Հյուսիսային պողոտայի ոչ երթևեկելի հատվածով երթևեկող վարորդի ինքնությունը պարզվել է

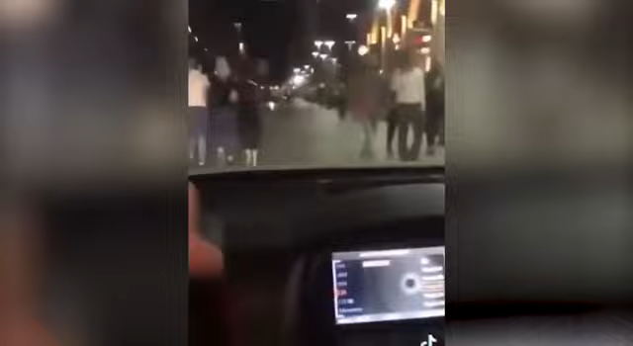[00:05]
անայտ մագնիսի մեքենան վարում է հյուսիսային Պողոտայի ոչ երթևեկելի հատվածում։ Պարզվել է,